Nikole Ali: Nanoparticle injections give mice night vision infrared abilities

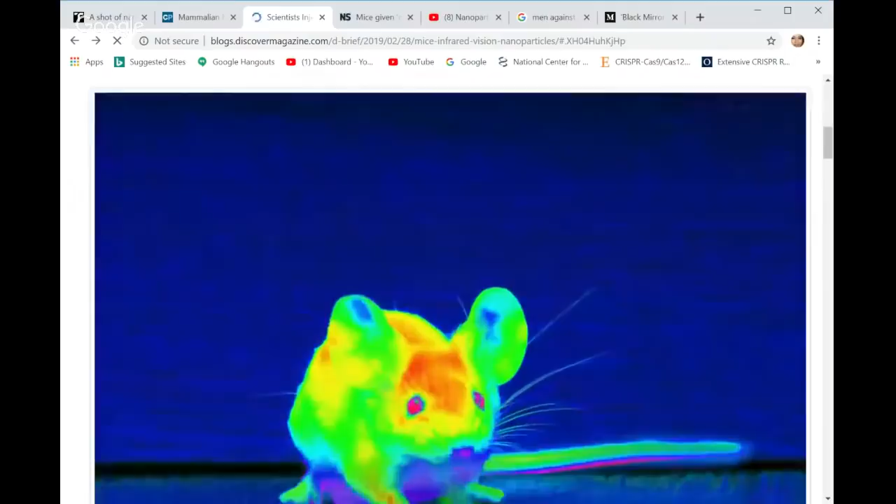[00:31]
a link to all the articles in the description box this is an image of a mouse who has infrared vision so there are a lot of